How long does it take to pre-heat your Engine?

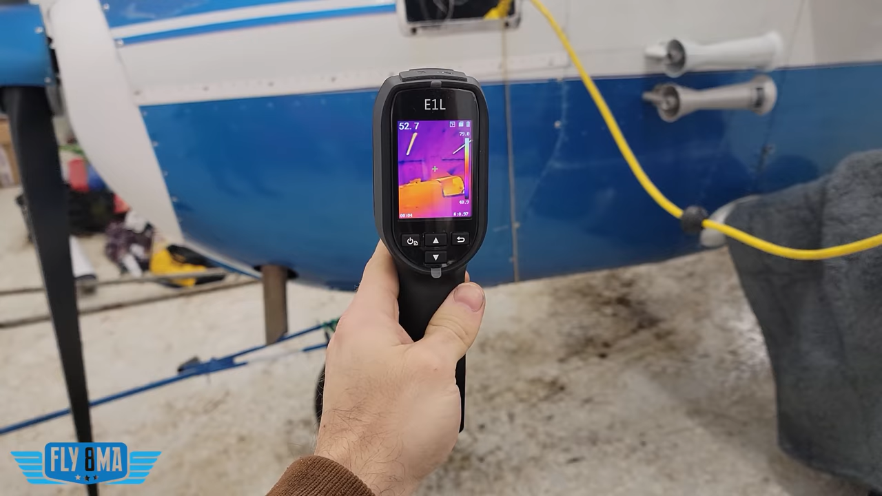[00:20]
cylinders, preheating the airplane in the hanger and outside the hanger, doing all sorts of testing and figuring out how long does it take to properly preheat an airplane, what is the right way to do it, and what are the consequences or what's really going on inside the engine if we don't properly preheat the engine to a safe temperature or a good temperature before trying to start it when it is cold.
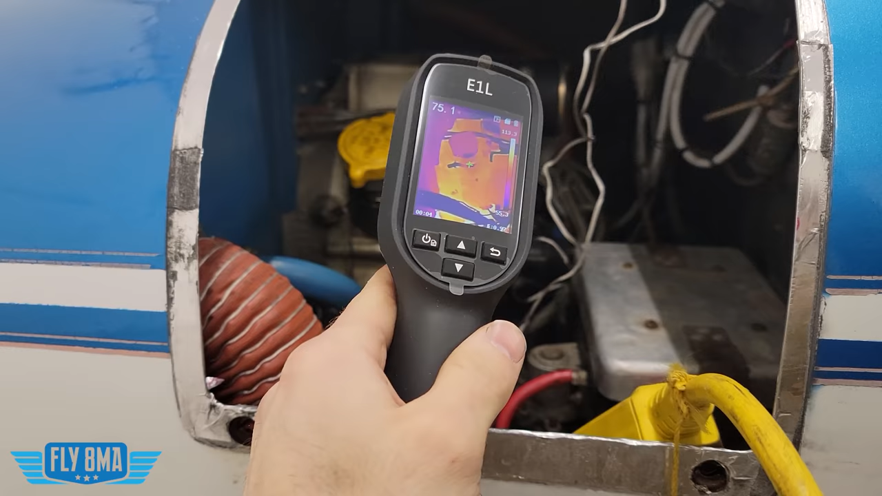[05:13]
We can see everything's orange, nice and warm, over 70 degrees Fahrenheit in there.
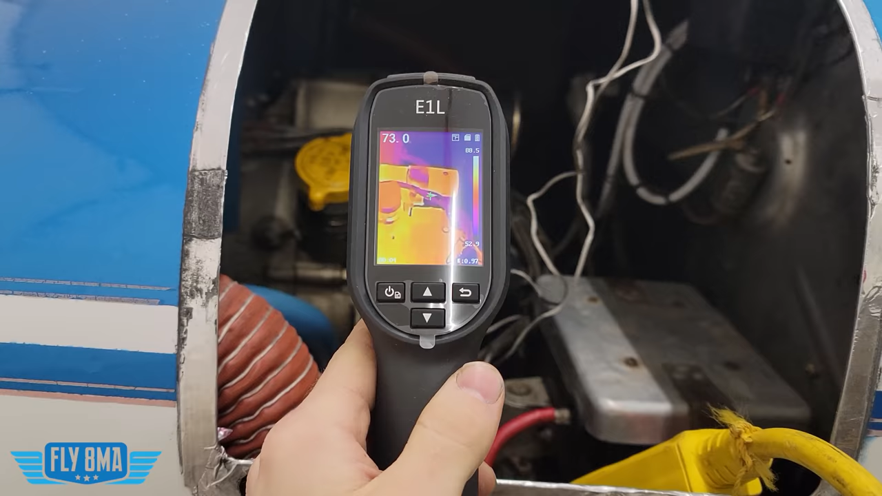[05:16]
That's the starter motor sticking off the back of the engine there out to the right. Firewall, battery box, all that's a little bit cooler in the 60 degree range, closer,
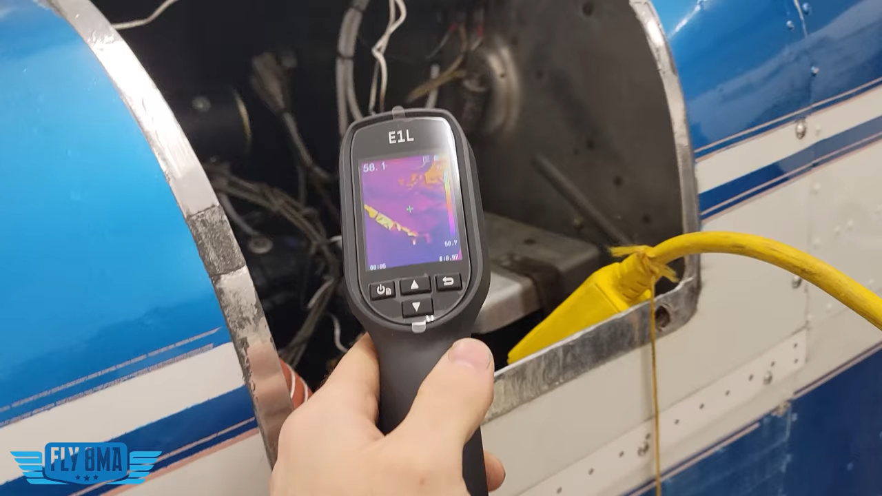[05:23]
more in line with the ambient temperature of the air in the hangar.
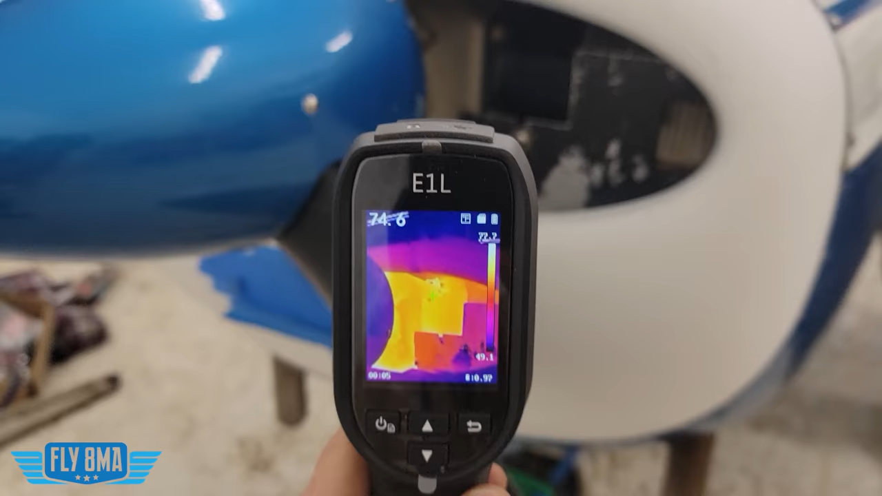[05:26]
We can see the cylinders, the case, all nice and warm.
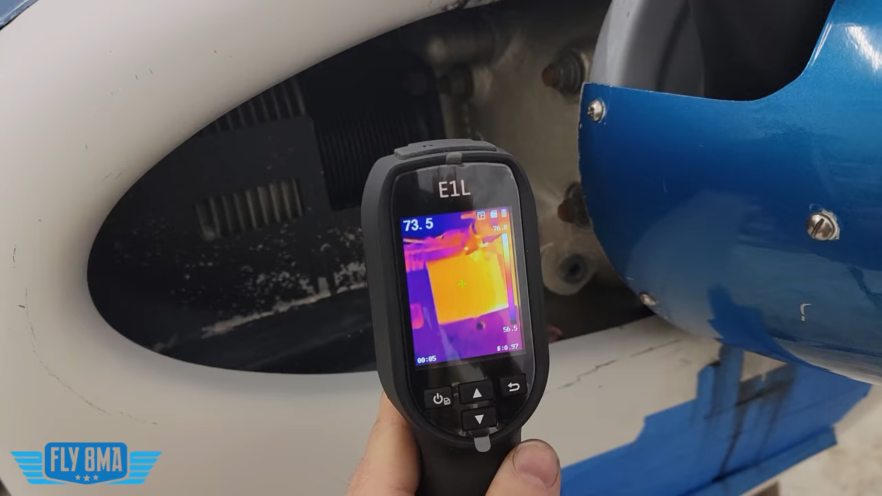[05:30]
We can see the spark plug wire in there actually nice and warm as well, the actual spark plug, all that heat connectivity from the cylinder up into the spark plug itself, all getting that stuff up around the 70 degree range, nice and toasty.
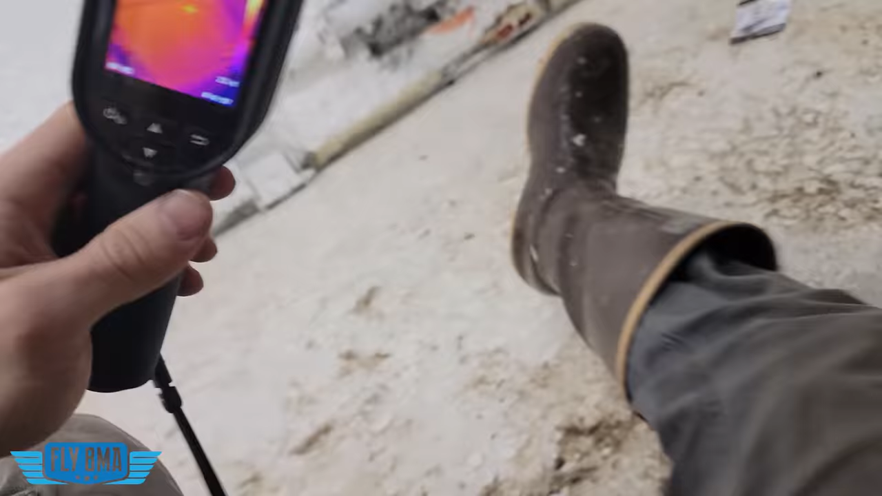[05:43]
Now let's go ahead and duck under the cowling to look from the bottom up and see what is warm under there. Okay, a little bit on the sketchy side here.
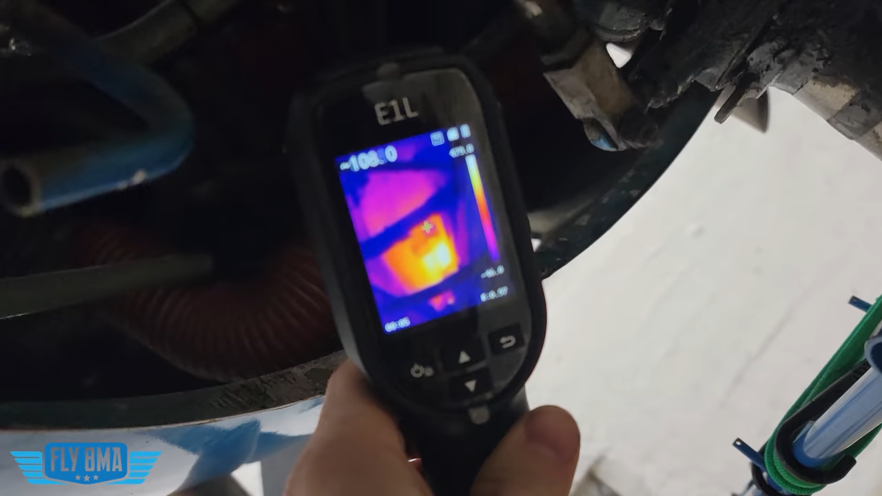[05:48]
We can see the center of that silicone heating pad over 450 degrees Fahrenheit.
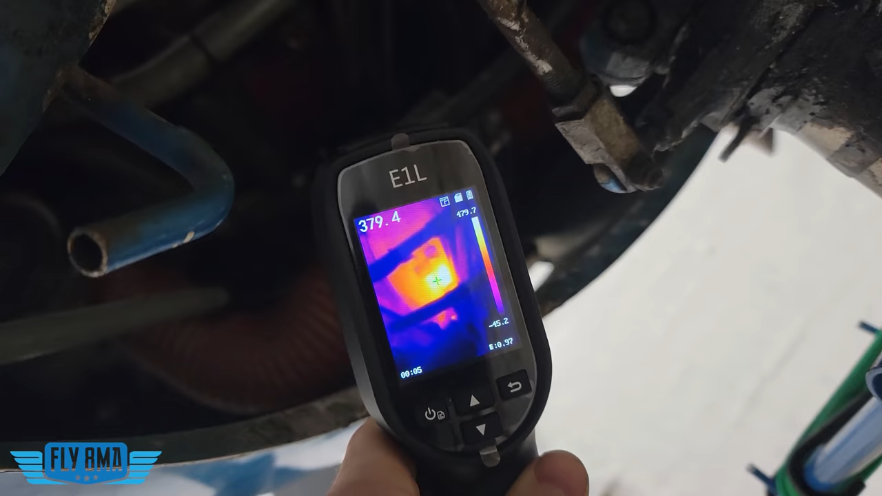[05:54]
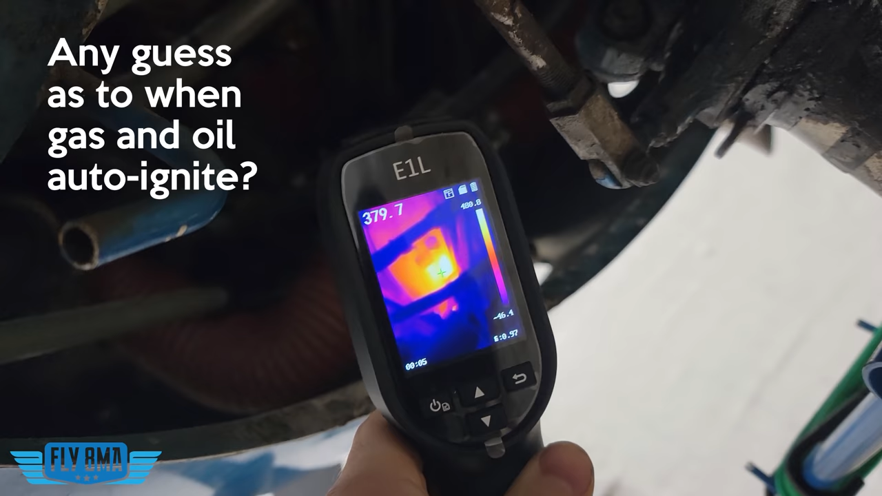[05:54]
Now, paper auto ignites at 451 Fahrenheit, Fahrenheit 451.
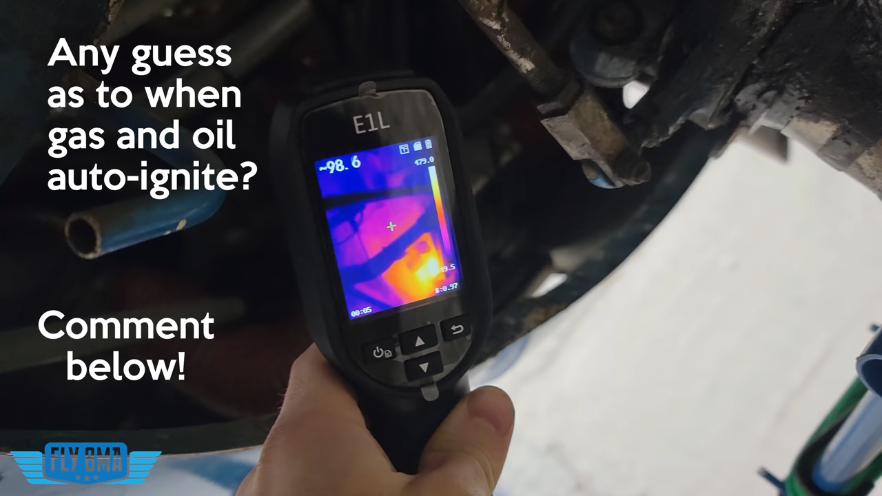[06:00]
Luckily, fuel and oil auto ignites at a higher temperature, but that's pretty dang hot to have that under there.